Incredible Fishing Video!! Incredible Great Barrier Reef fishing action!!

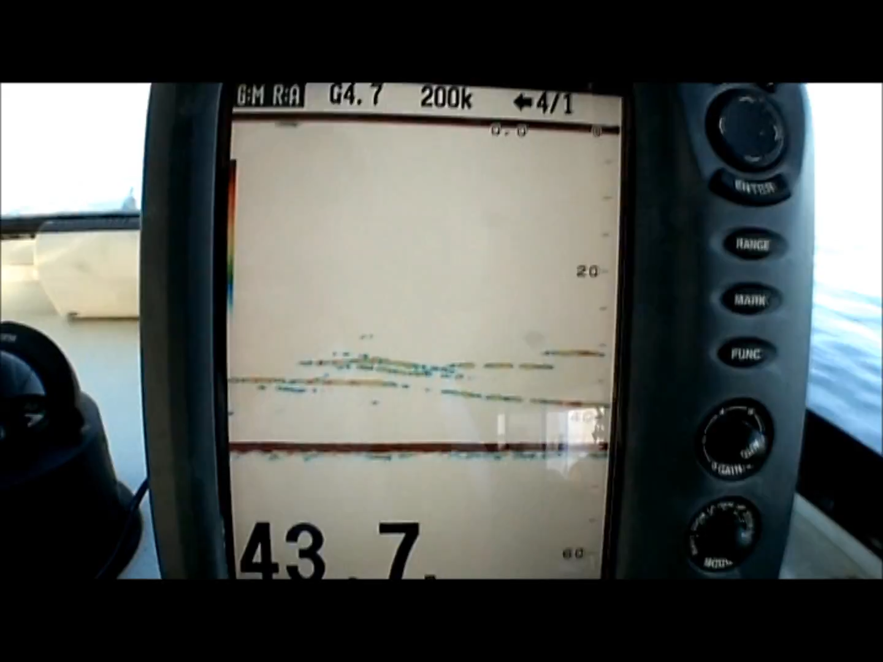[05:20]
sanders covered with fish, heaps of reds, nanny guy, coral trout, we've got